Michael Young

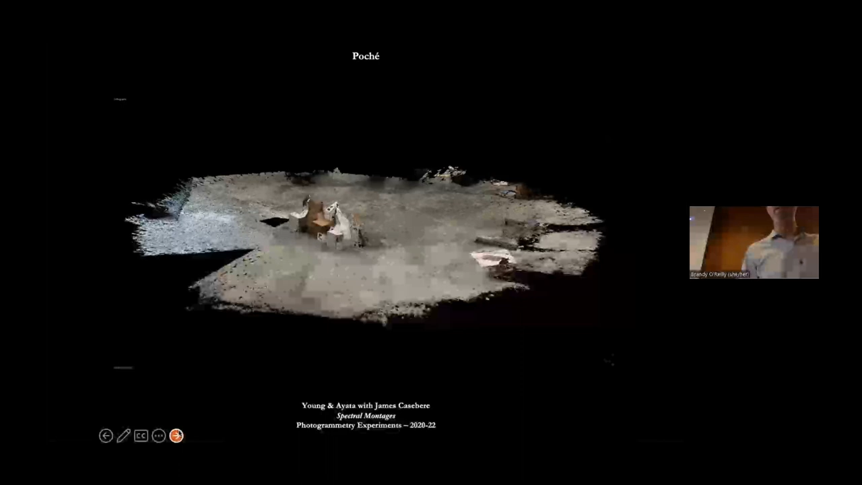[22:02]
the most accurate way to use these things. We're looking for ways in which they can become creative tools, and often that is by finding the gaps, the errors, the omissions,
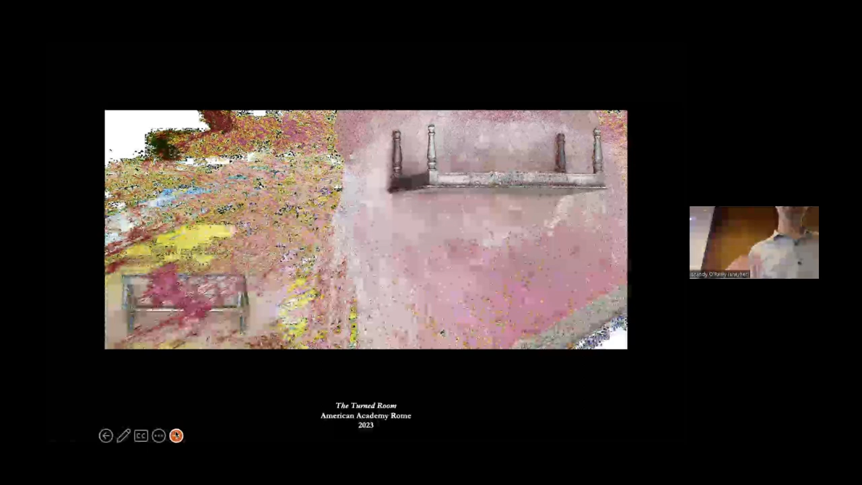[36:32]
traditions of photography, begins to hopefully open up some other kinds of ways in which we can investigate these things. Because you're working with filtering massive amounts of data, and what you can work on and work with is different than the line of an edge. Because the edge is scumbled, the edge is frayed, the edge is something that is not there, that is perfectly controlled by the line anymore. The edge is difference between two different colors and how it is beginning to be seen, and how you then sense it and make sense of it is a problem for us to work on as architects. Like I mentioned just a few minutes ago, archaeology, historic preservation, they're deep into photogrammetry and LIDAR right now.
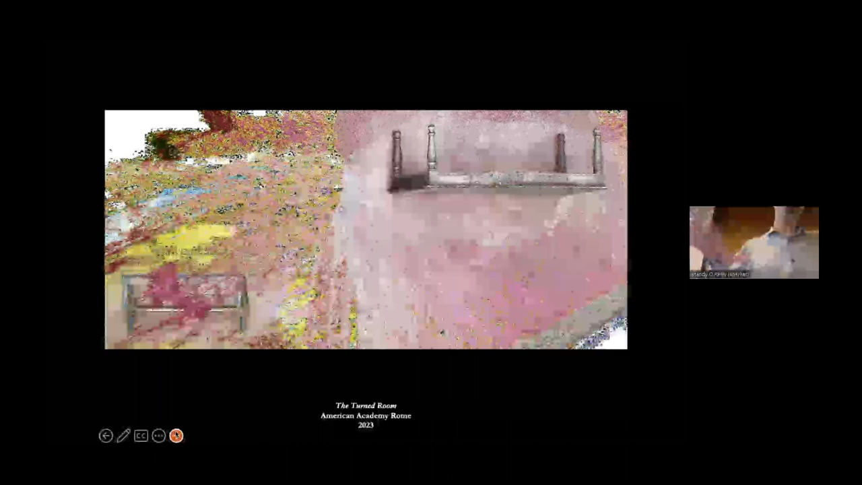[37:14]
All the self-driving cars, all the petroleum, all the military, all the commerce, they're deep into photogrammetry and LIDAR right now. Those things are being used to make decisions that affect us daily. If we as architects are a discipline that prides ourselves on being involved within the construction of the environment and the ways in which it is modeled and imaged and represented, we need to find some ways to enter into that terrain. Does this answer those big time political conceptual questions? No, it doesn't. It raises other questions, and some of them have their own sorts of problems with it. But it's a start for me.